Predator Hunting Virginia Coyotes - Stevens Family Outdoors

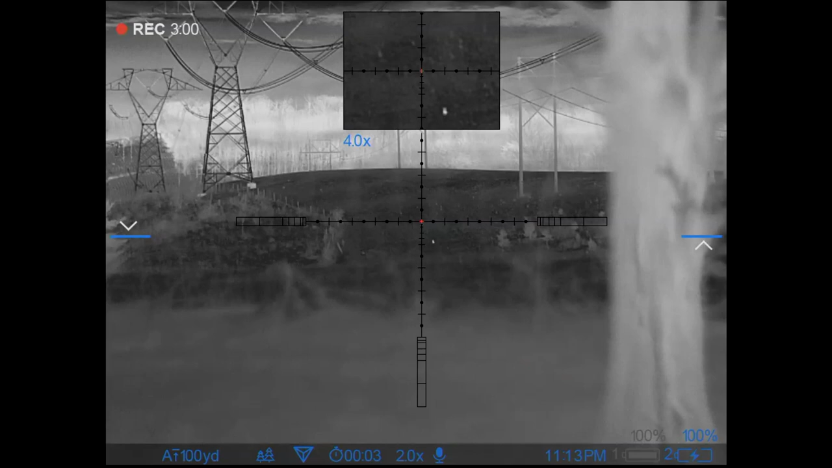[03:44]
Here comes one. Down at the bottom. But he wants that telephone pole.
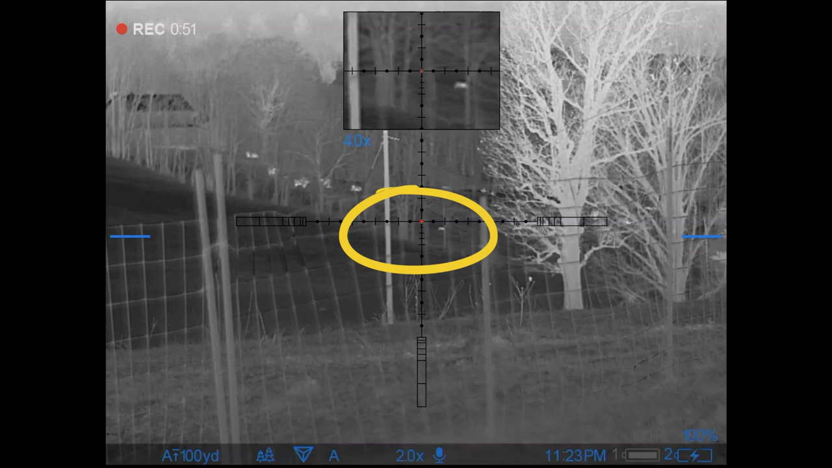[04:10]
Stinking fences in front of it. The fence. There's another one over there.
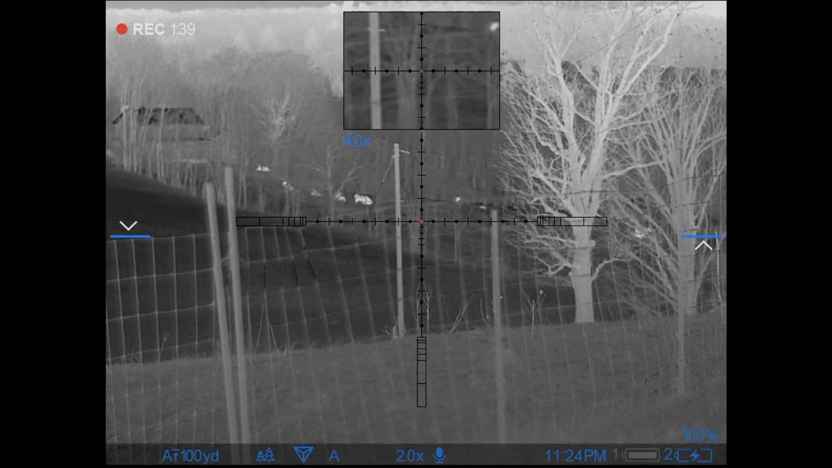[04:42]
Two more. Yeah, they're way over there. We've been down there.
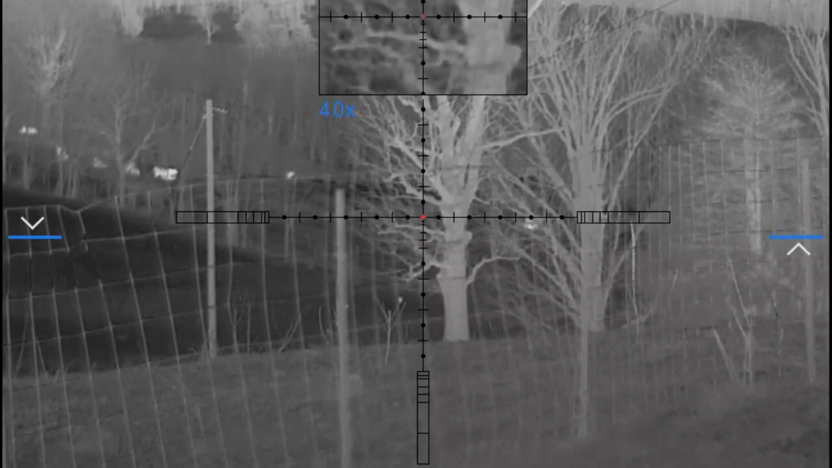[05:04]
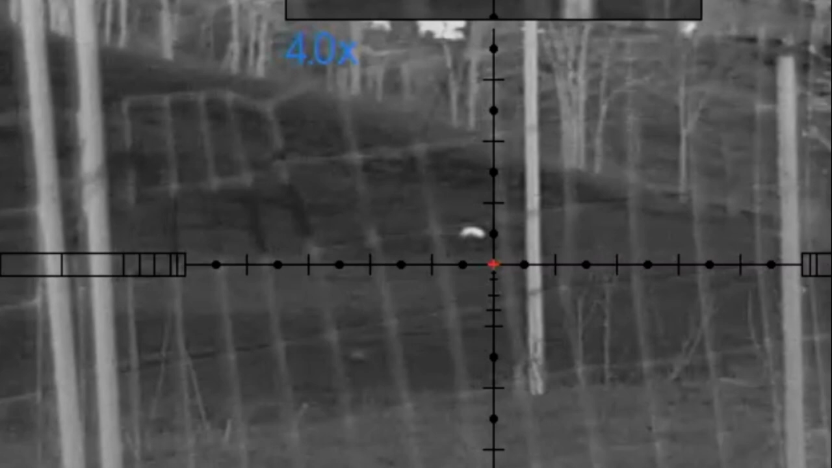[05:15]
Yes. No, you don't want to do it too much.
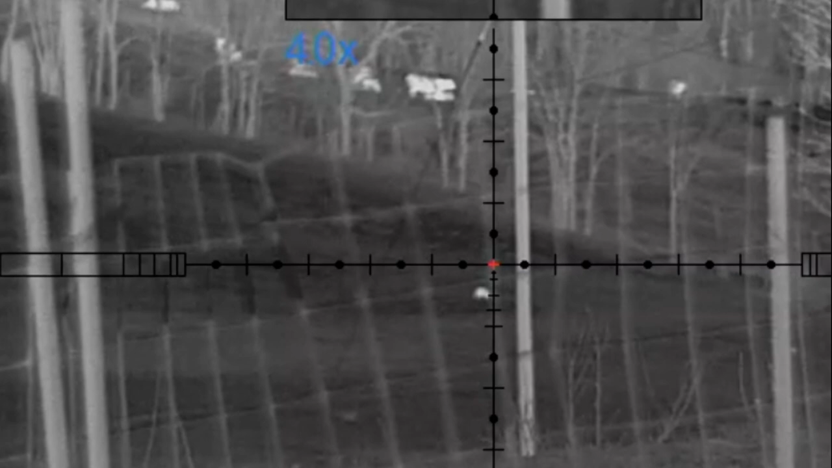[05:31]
Yeah, but he's coming to me. He's going to dip it down here.
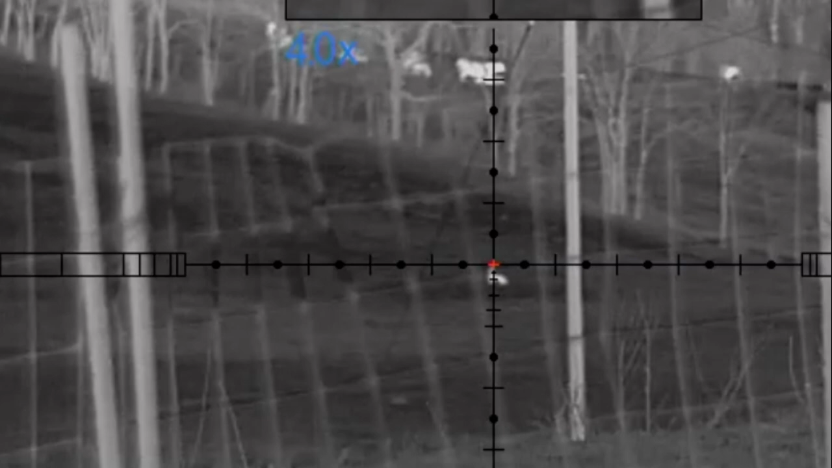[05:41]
He's looking. He's looking back. Yeah.
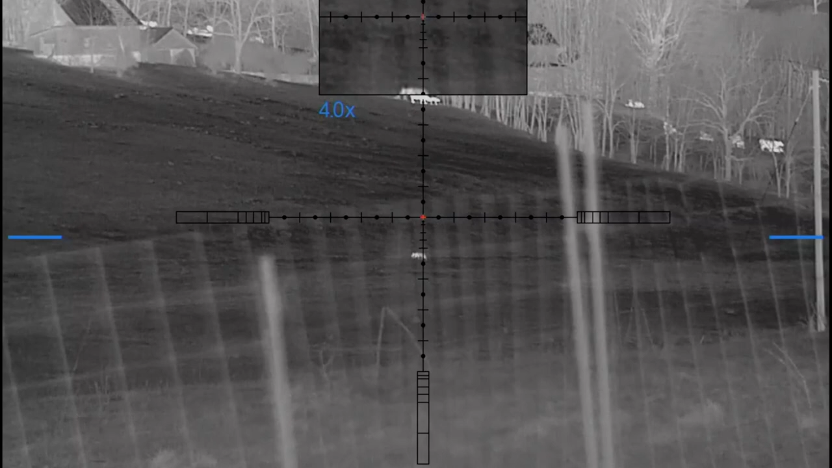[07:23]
200. Not yet. The fence is in the way.
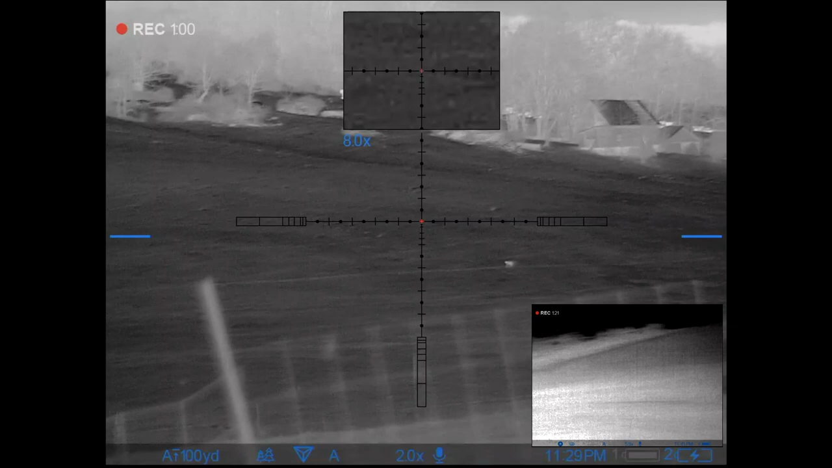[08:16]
Fences. Hmm? Can you kill him? Yeah.
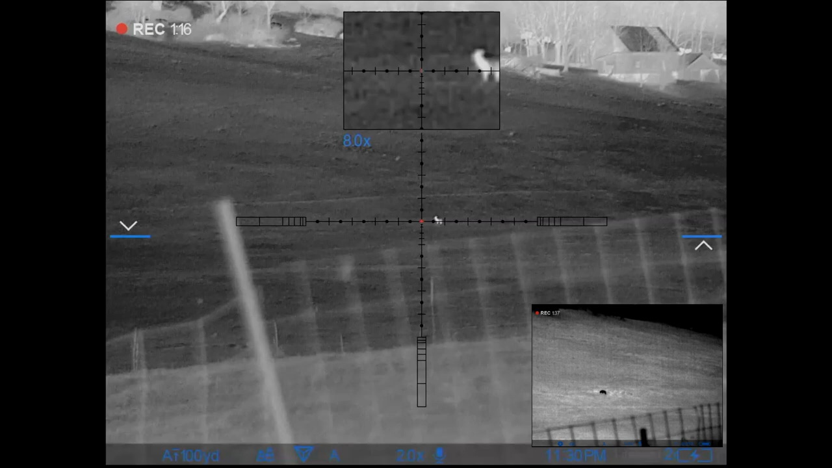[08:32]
That's all right. Remember when you shoot him, put it right on him. Yeah.
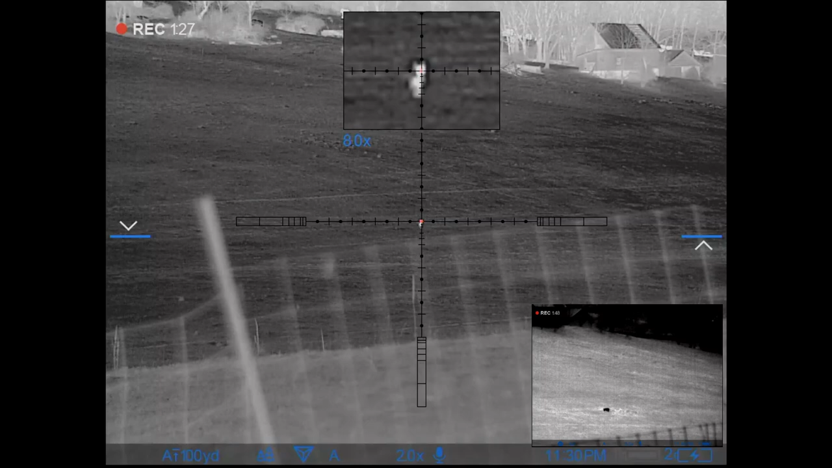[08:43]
I'm filming too, so. He's looking up there, don't know.
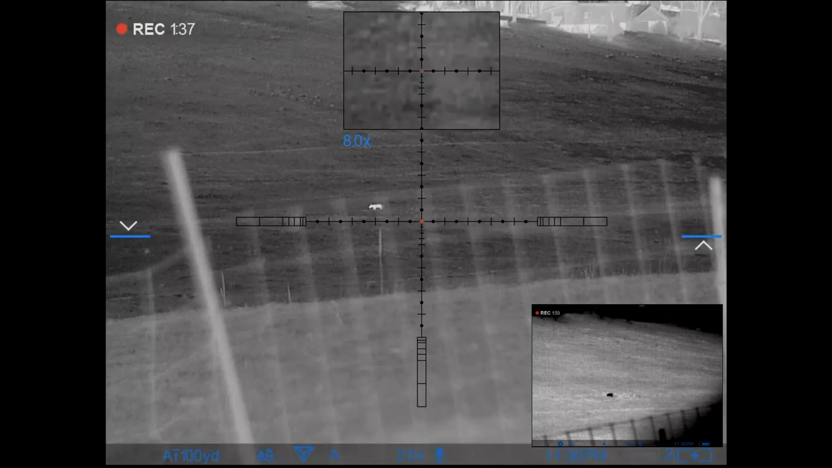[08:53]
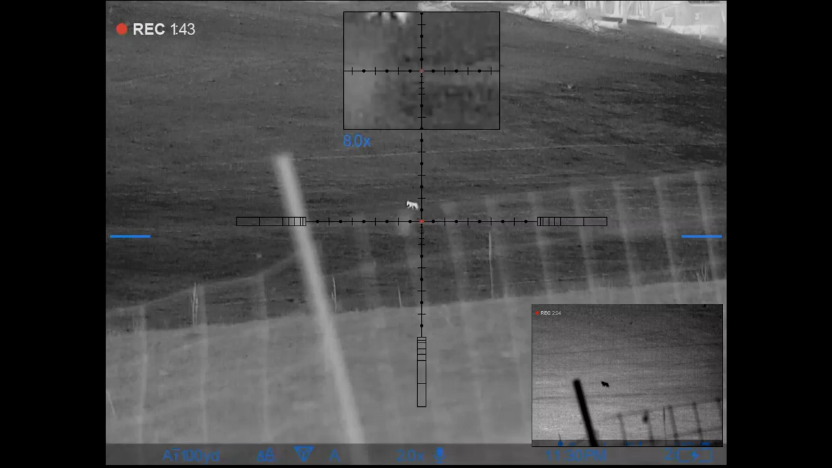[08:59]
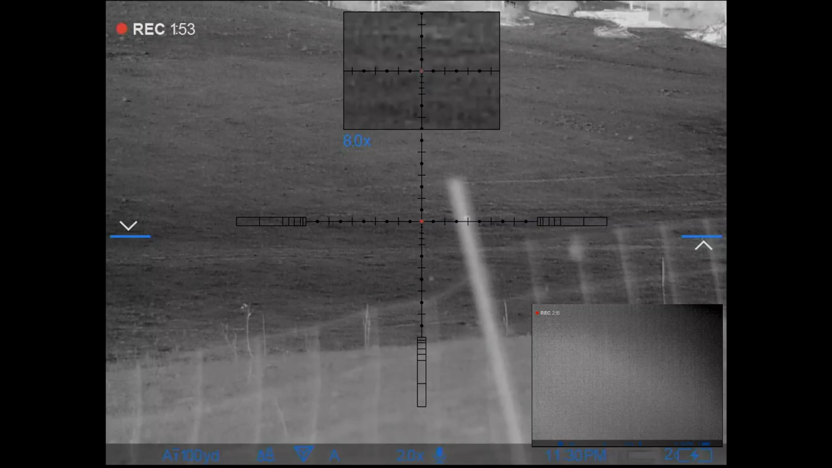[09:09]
When you're ready. When he stops, he's still.
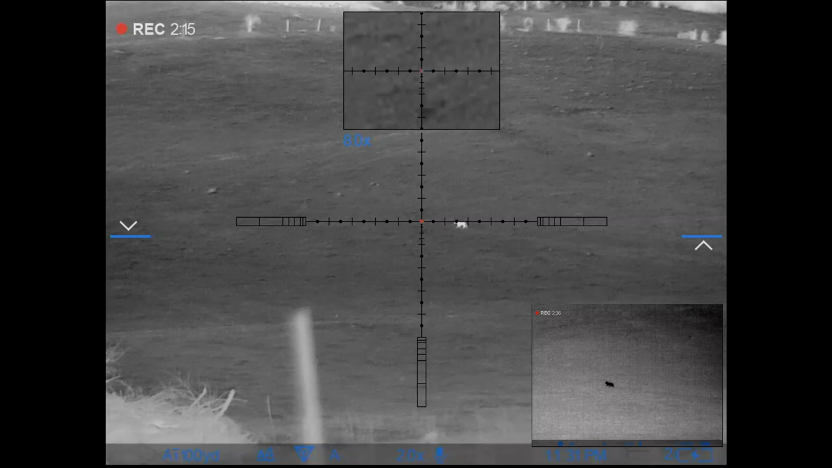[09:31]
When he stops, you just put it right on him. You want to squeeze?
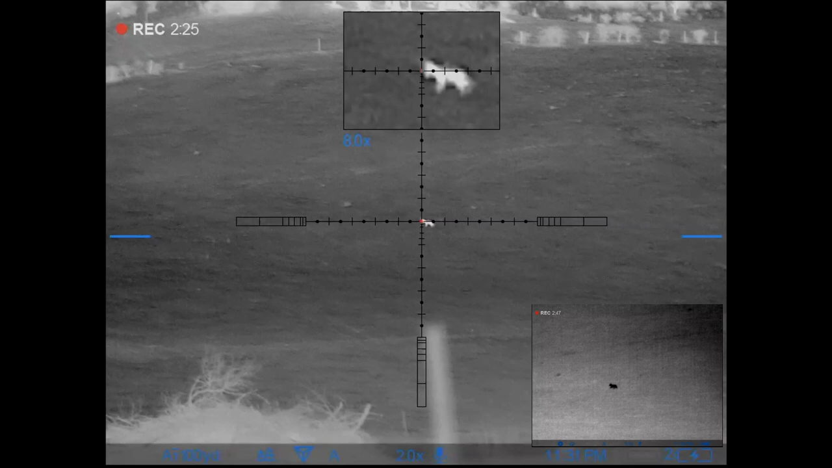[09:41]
Mm-hmm. I'll let you do. Did he whoop?